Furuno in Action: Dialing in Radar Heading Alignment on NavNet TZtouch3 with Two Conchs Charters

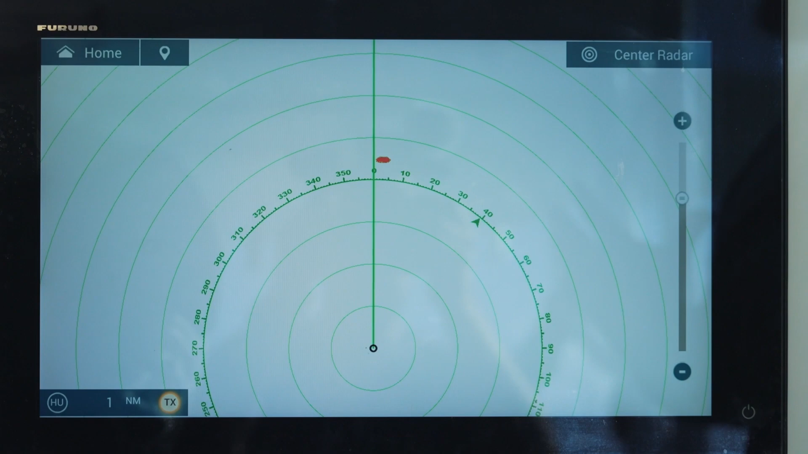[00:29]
And then your captain needs to, or you need to, put the bow of the boat directly on that object so you're heading straight at it. And what you want to do is you want to see if your mark is off to the right or to the left of that heading alignment.
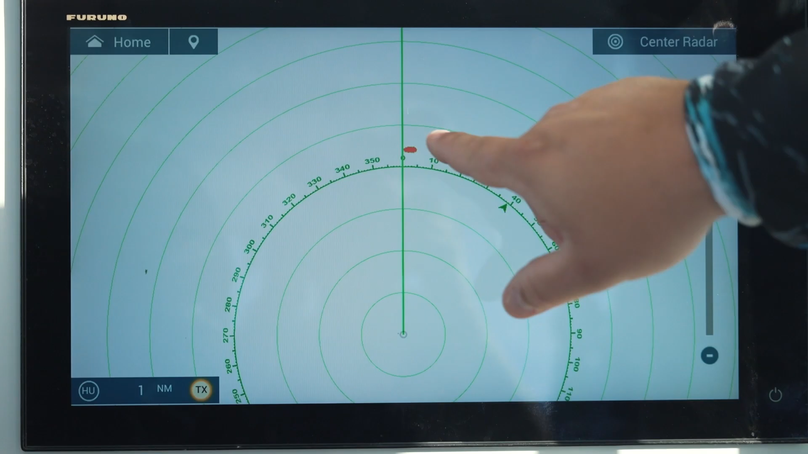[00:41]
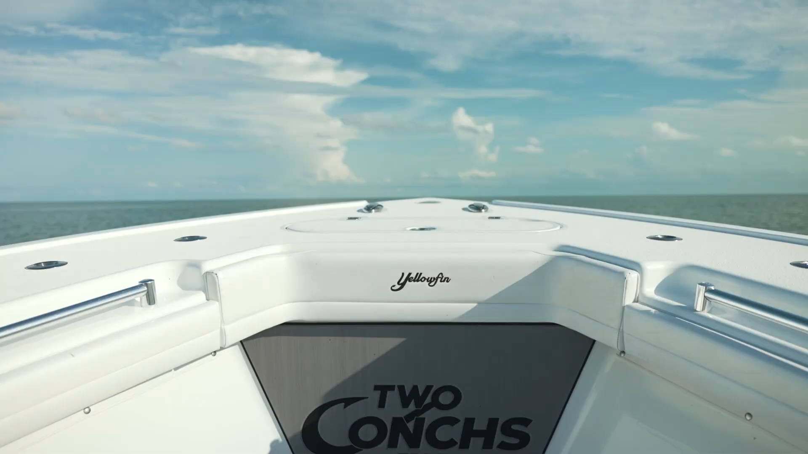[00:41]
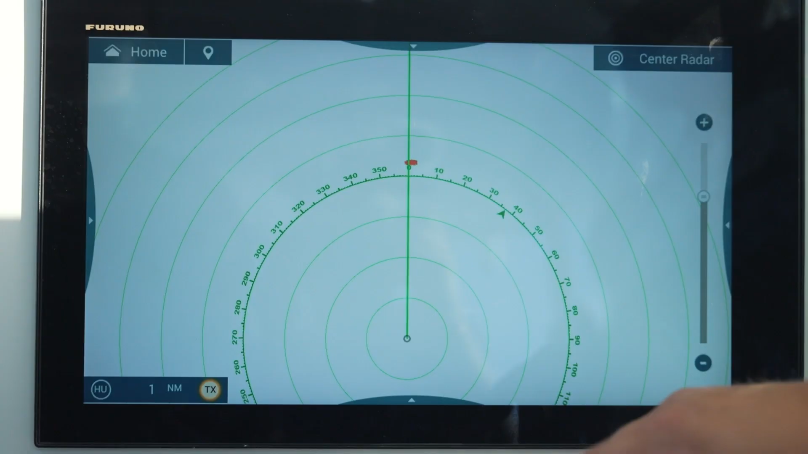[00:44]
So what we're going to do is we're going to swipe up from the bottom and we're going to go to our radar settings.
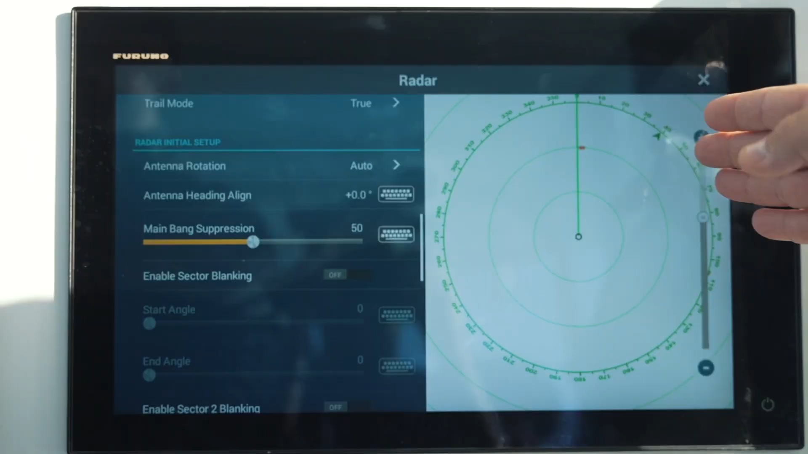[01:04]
So we're going to head over to Heading Align and we're going to give it one degree of alignment and see what that does for us.
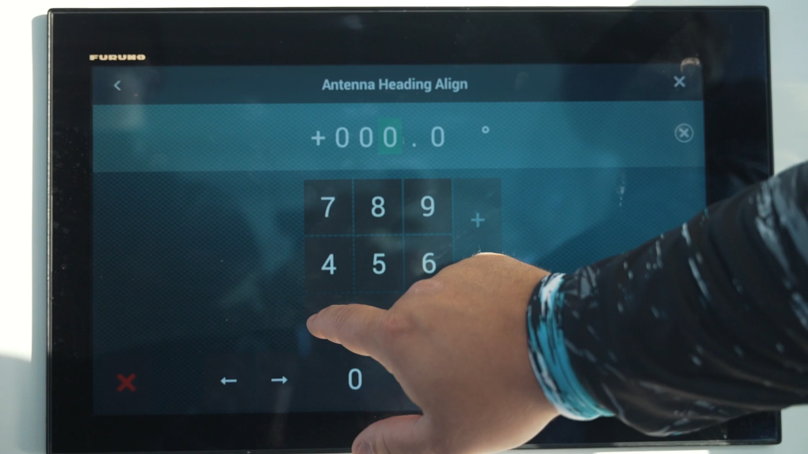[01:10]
That brought it over pretty close.
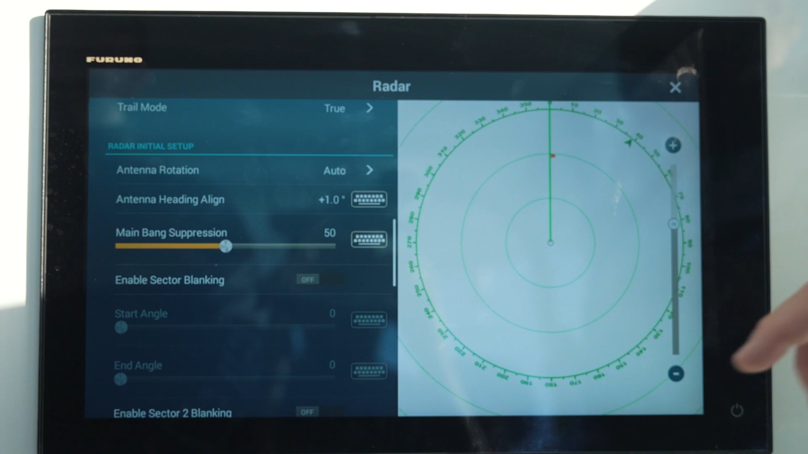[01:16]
I'm going to give it just a little bit more. We're going to go 1.5 degrees. You want to make sure you do this in small increments.
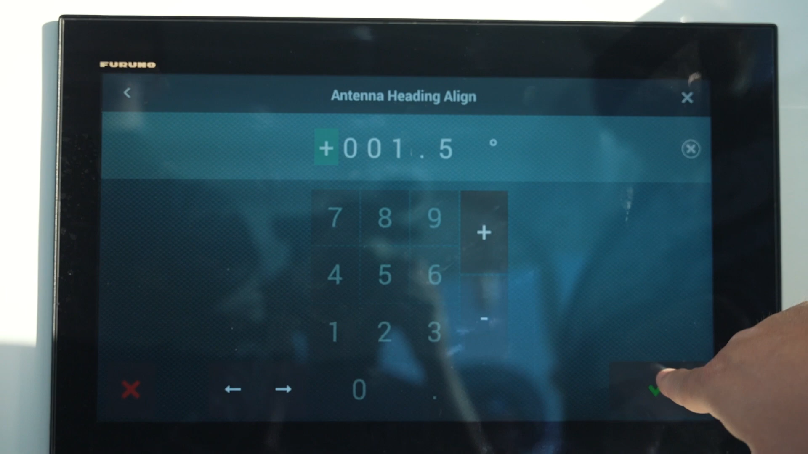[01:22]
That's it right there. You can see we're heading right at the marker and our heading line is splitting that marker right in half.
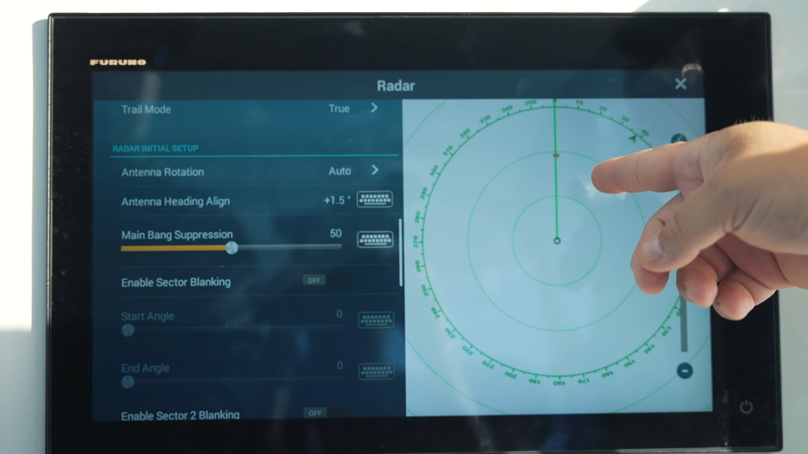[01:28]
We now know that any object on our radar is going to be aligned perfectly to the boat.